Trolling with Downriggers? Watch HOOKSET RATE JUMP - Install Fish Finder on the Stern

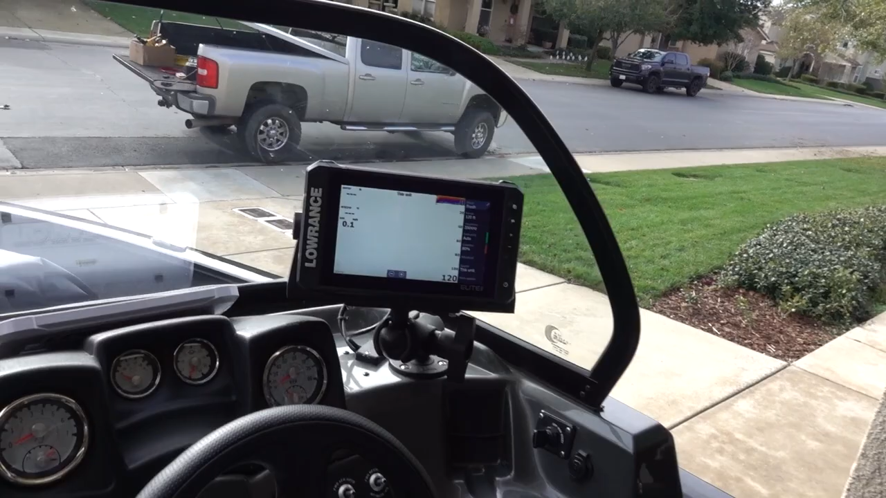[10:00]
see how it says this unit so it's using the transducer fed into there
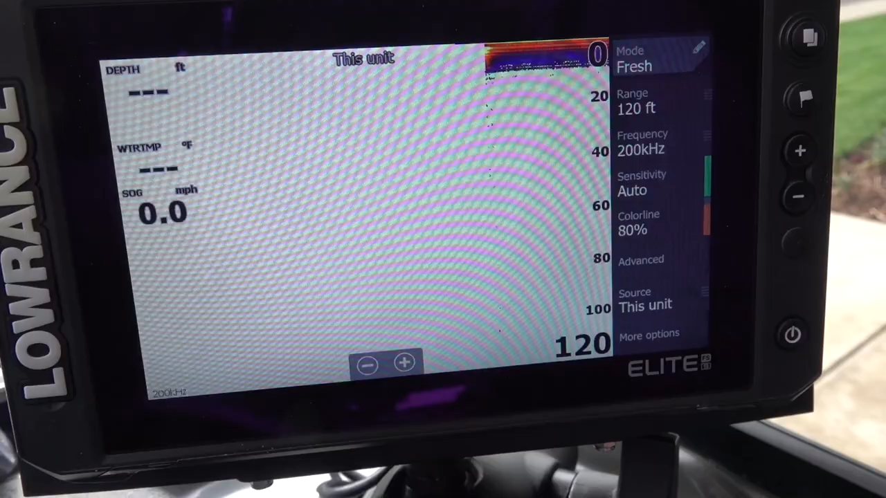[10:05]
On screen: speed 0.0 mph
so I come back to the one in the back and you see that says Elite FS9
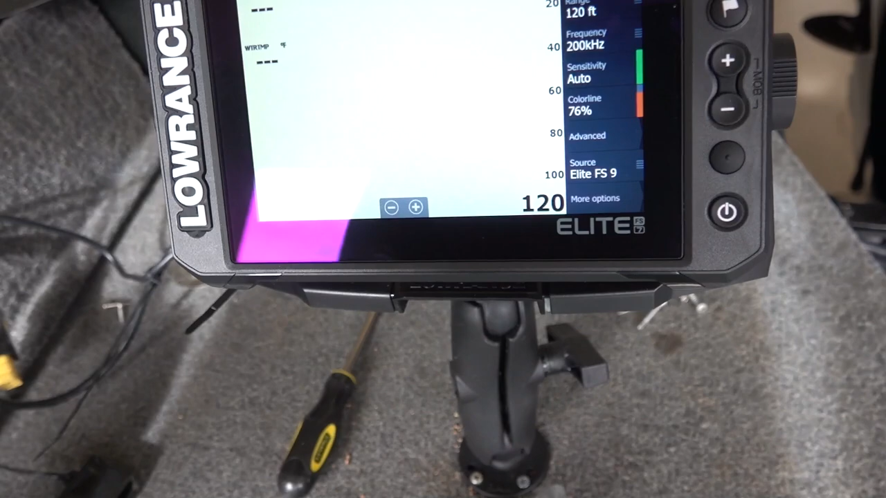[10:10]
so it's reading it's mirroring the unit in the front so
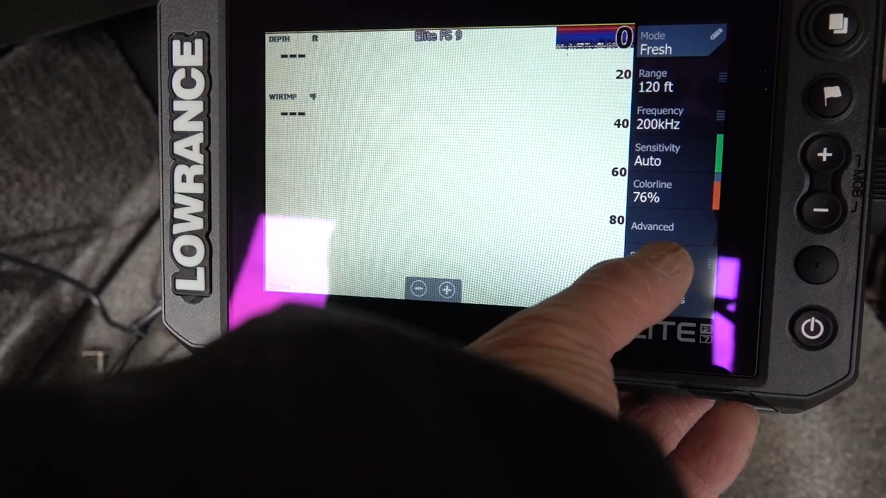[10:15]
if I put this on this unit it will have no reading because there's no transducer hooked to it so this has to be on the unit in the front Elite FS9
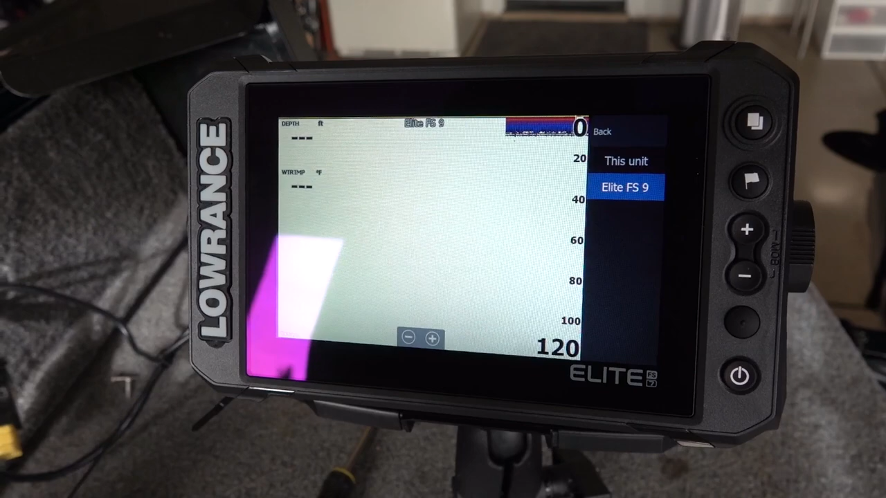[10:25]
so if you had two of the same units it would say like
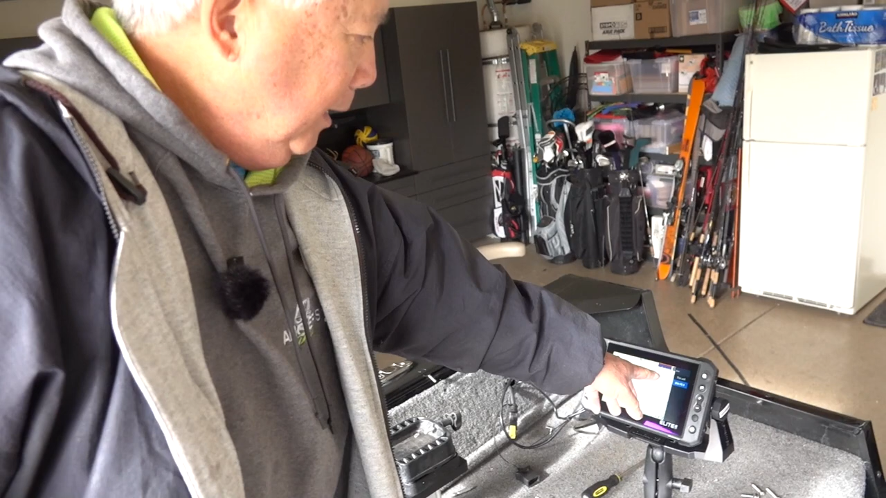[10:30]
Elite FS9 if this was a 9 also and when it says this unit it pertains to the unit itself this is really important you see right here when you put it on sonar
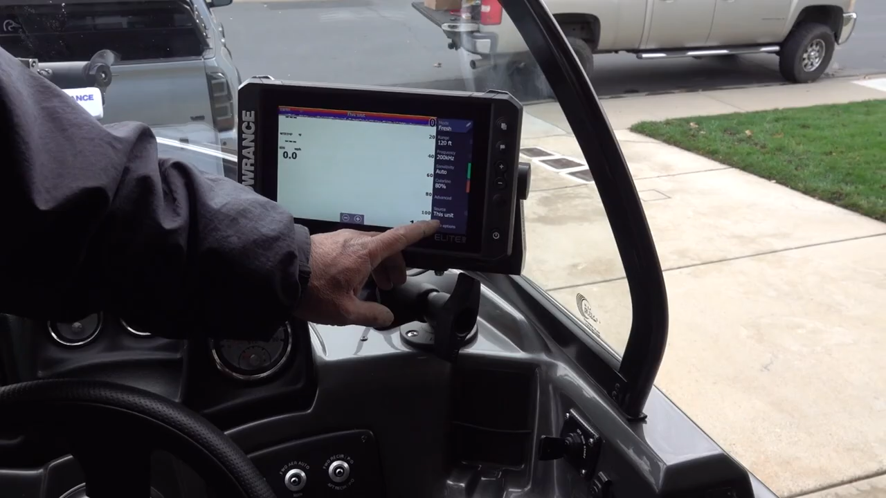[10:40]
you see where it says source it says this unit so if I touch it you can also
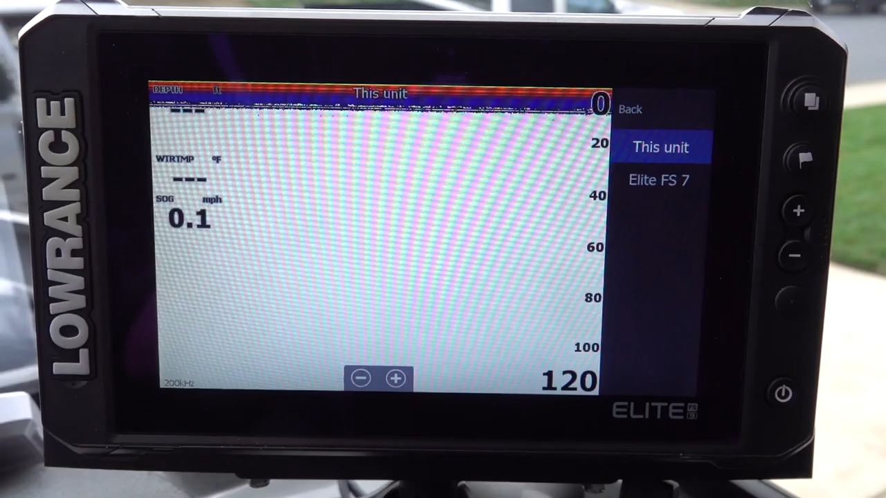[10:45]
On screen: speed 0.1 mph
see Elite FS7 so that's the unit that I installed in the back it doesn't have any deucer
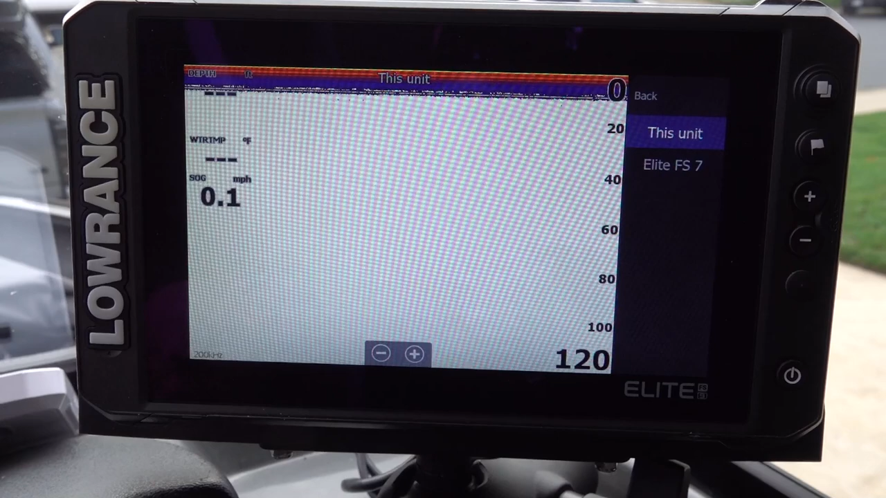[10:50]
On screen: speed 0.1 mph
so you want the unit to say this unit so
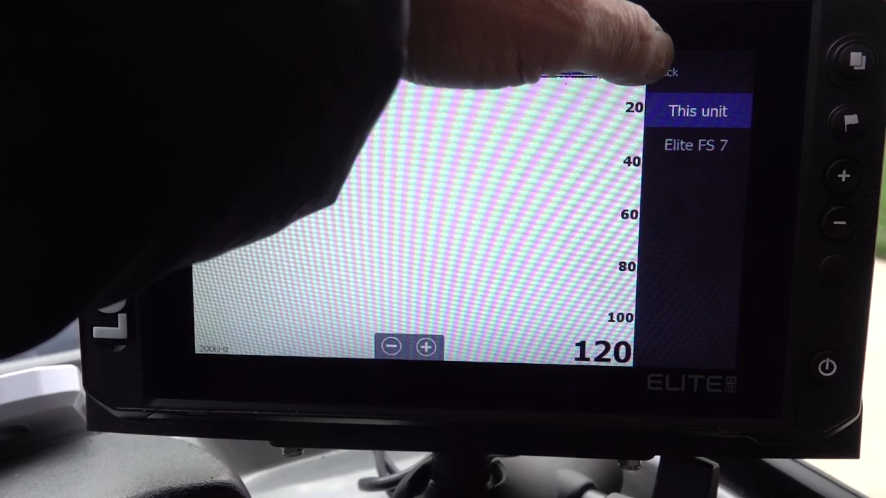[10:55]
we got this unit here and then on the back one it's going to say this
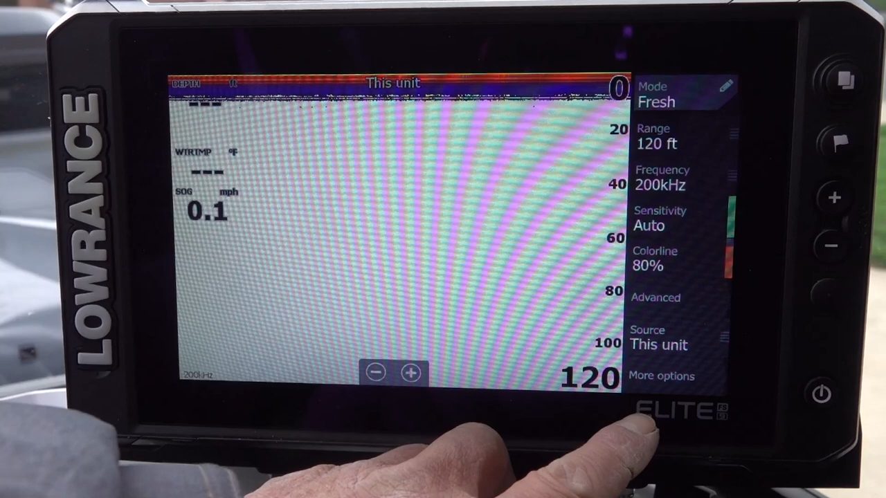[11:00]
On screen: speed 0.1 mph
model Elite FS9 so we'll go in the back
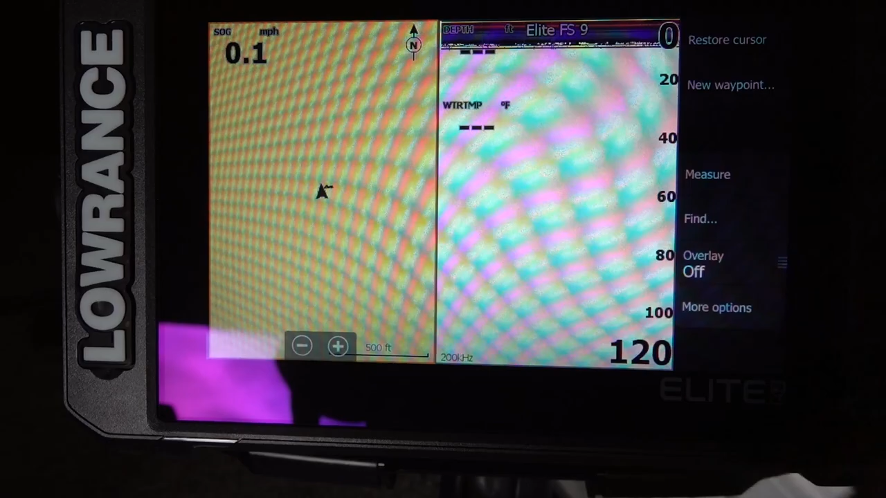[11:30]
on the you could go to the down scan you can use side
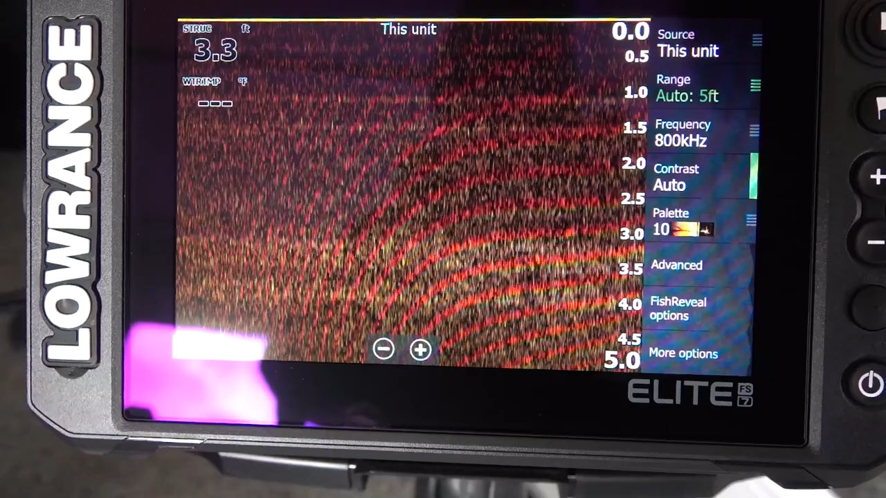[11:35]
scan you can use everything so it's just mirroring what we see in the front very
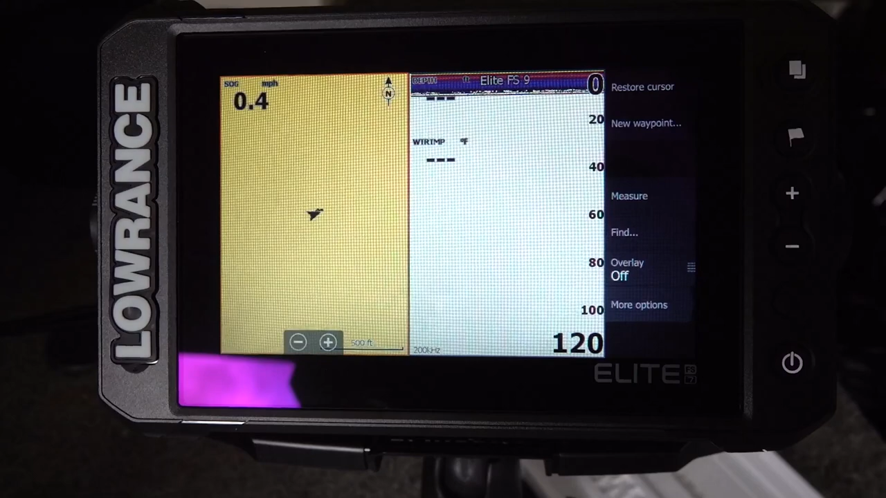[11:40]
On screen: speed 0.4 mph
handy to have that in the back when using that so now I'm completely done got everything all wired up you
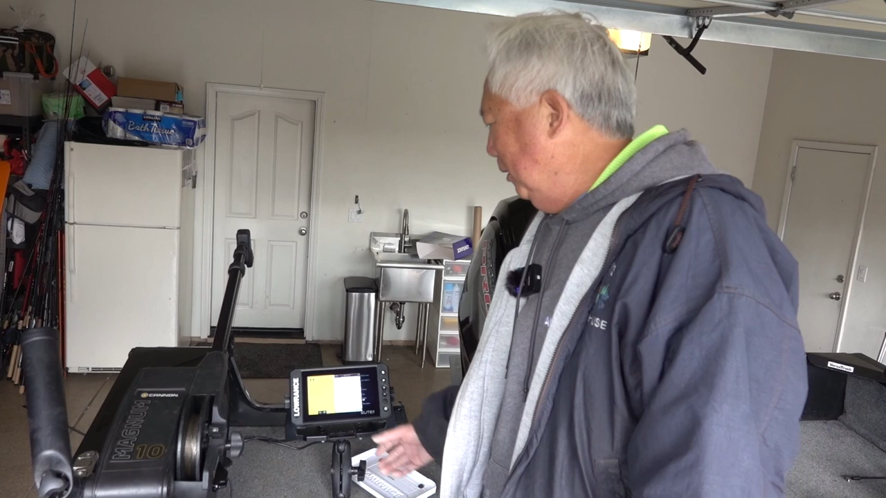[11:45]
can see the fish finder not in the way of the downrigger we can swing it out you can still view
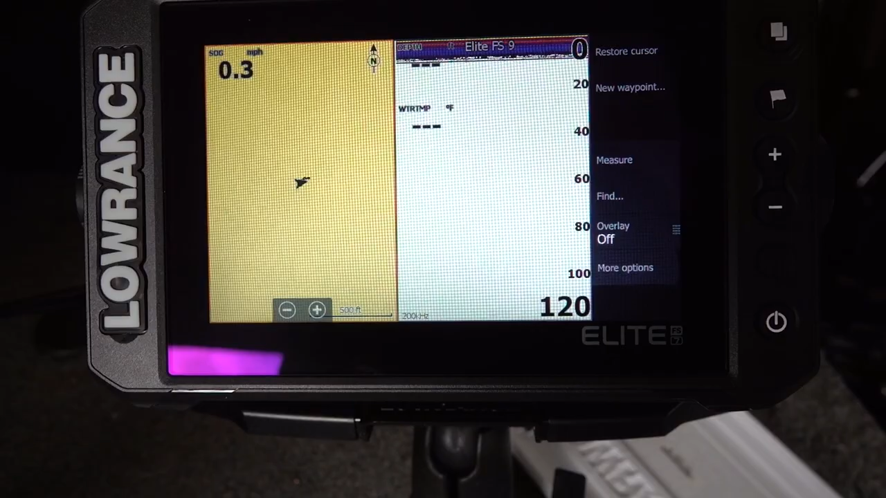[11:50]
On screen: speed 0.3 mph
when you have these things Ethernet you can use any screen